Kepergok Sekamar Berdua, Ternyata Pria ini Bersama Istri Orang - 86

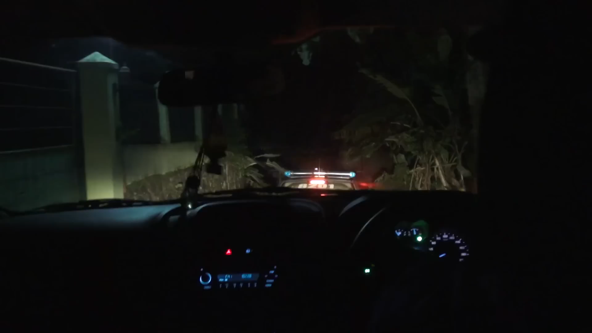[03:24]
Kita harus melewati turunan dan memang gelap suasananya, tapi ternyata memang ada penginapan di tempat tersebut.